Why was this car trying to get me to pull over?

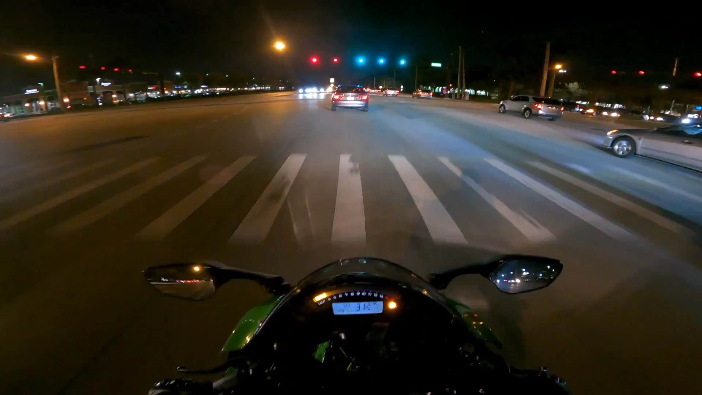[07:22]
I don't know why people cut in front of motorcycles like that.